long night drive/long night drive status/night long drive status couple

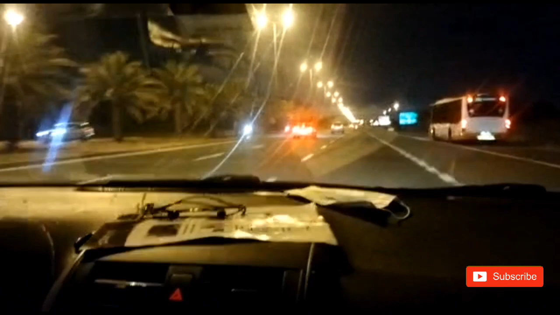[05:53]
आधे घंटे च अं लैन पहुँच जाएंगे ठीक हो गया जी सही व्यू नज़र आ रहा नाइट व्यू माशाल्लाह बहुत प्यारा व्यू है ठीक है मौसम बहुत अच्छा है और बड़ा अच्छा सफ़र गुजरिया दुबई का ठीक है जी दुबई जाके थोड़ी मुश्किल